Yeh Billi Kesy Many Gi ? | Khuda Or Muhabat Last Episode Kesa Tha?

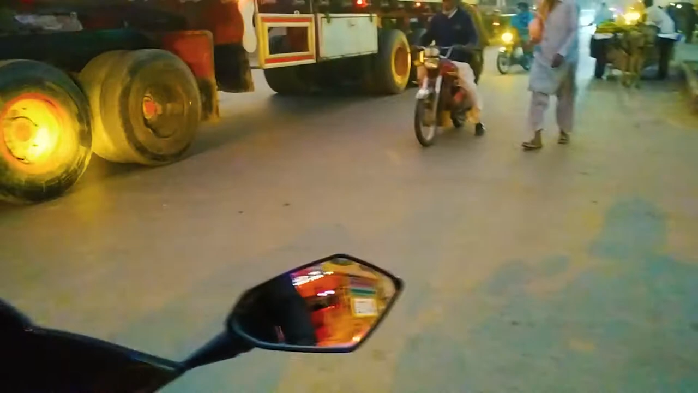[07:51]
तो ये जो चौक है ये काफ़ी ज़्यादा बिजी चौक है, तो इस टाइम तो ख़ास तौर पर कुछ ज़्यादा ही बिजी हो गया।